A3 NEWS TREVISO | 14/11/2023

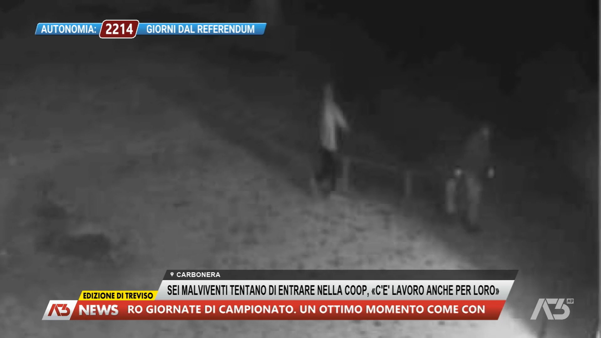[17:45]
poi anche gli attrezzi e gli arreddi esterni della stessa cooperativa.